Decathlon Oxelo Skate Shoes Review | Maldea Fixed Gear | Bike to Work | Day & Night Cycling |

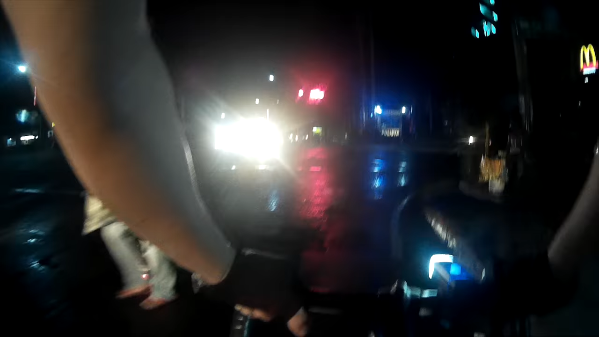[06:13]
Kailinis ko lang ng bike ngayong weekend eh. Tapos ganyan. But it's all good. Right turn anytime with care dito ah. So, oh, yung kamote cyclist na naman tayo.
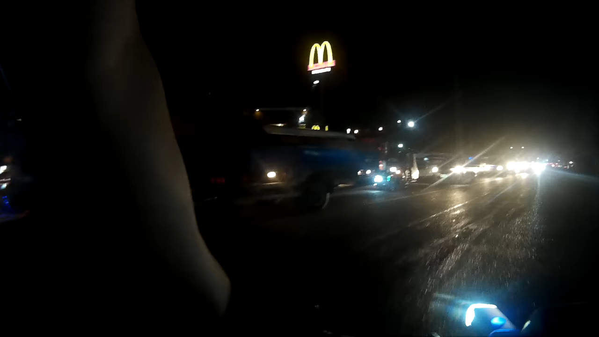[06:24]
Right turn anytime with care doon. Tapos pwede naman kumaliwa dito.
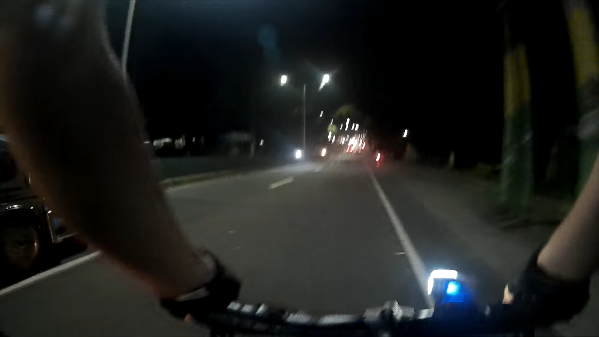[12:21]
Ingat lang. May biglang papara sa kanan. Mga pasahero.
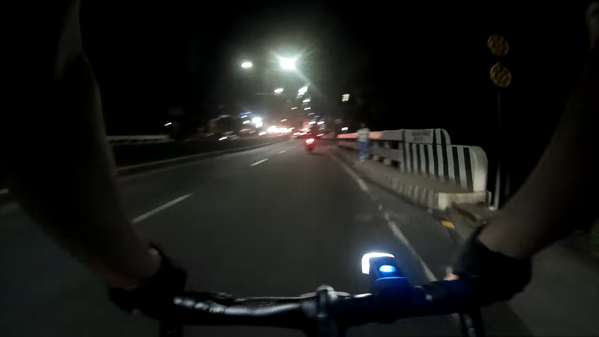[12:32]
Tapos, biglang yung mga nagbibisikleta, ikakat ng jeep. Ayun. Hop.
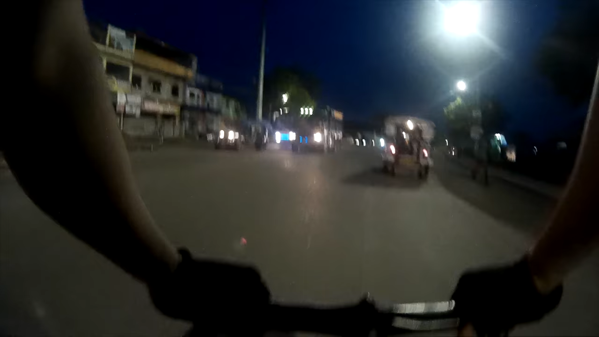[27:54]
Medyo yung tatawid si ate. May gulay. Ingat kayo sa mga pedestrian din. Yeah, we are accounted as pedestrian, pero mga pedestrian, syempre may mga banat din na tawid bigla. Walang sasakyan, tawid. Ayan, so ingat tayo dyan.